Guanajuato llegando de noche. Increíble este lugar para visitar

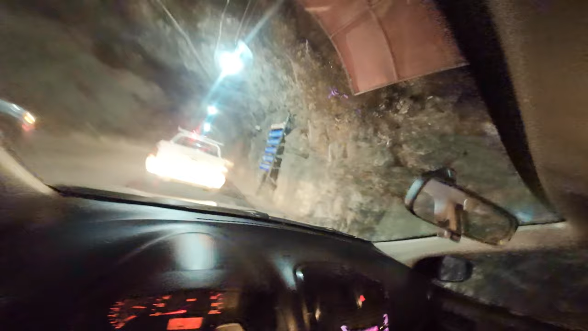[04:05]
Mira, aquí es donde el teatro, Jardín de la Unión, Centro Histórico, Posada Santa Fe, Edelmira y ¿sabe qué otro?
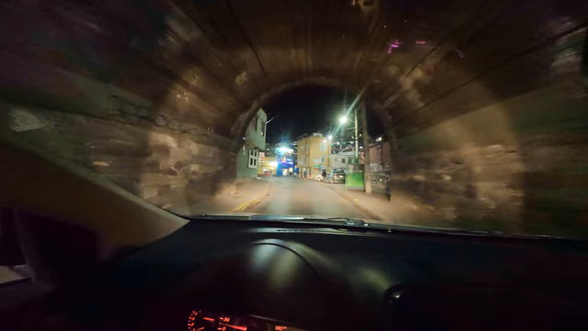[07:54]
Pues nosotros estamos ya saliendo del centro de
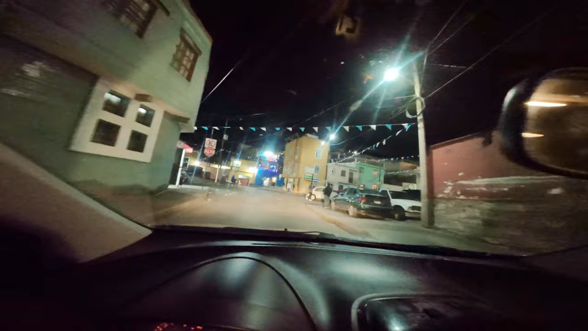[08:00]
Guanajuato. Entonces, ¿derecho? Para acá. Sí, para acá se llama izquierda.